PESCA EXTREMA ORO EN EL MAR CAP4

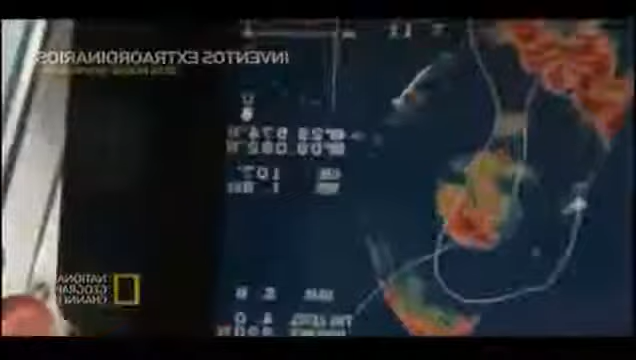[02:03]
De pronto, contacto en el sonar. Creo que esto podría ser Macarela. Se mueven rápido.
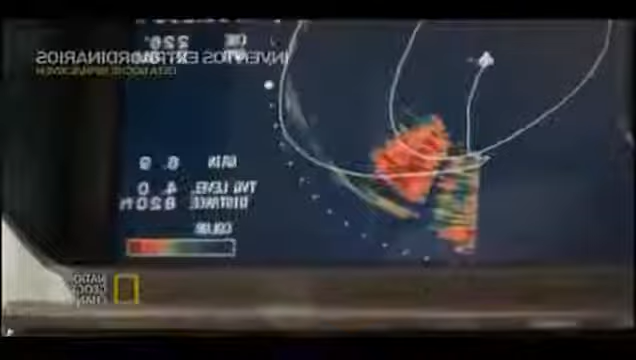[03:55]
Encuentran algo. Ahí, justo ahí, mira. ¡Prepárense ahora!
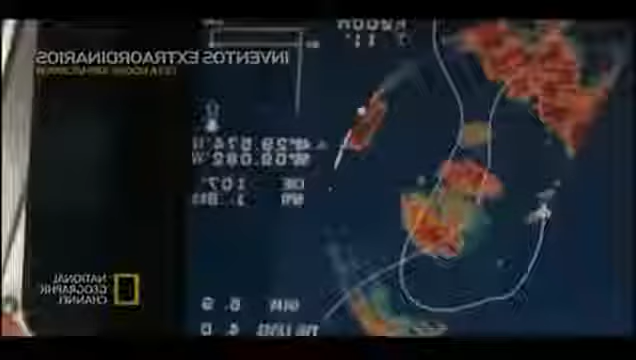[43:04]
El sonar muestra un gran banco de peces. Podrían ser Macarela.
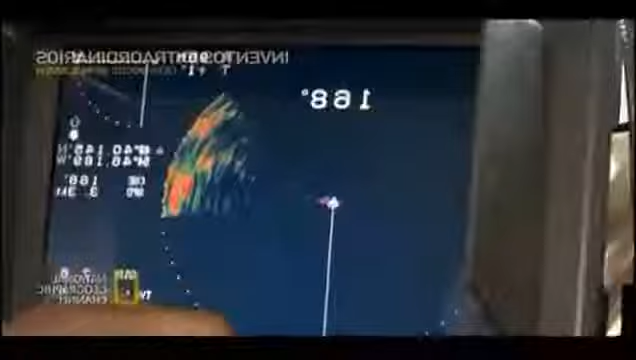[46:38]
Y el sonar lee correctamente. Dios mío, John.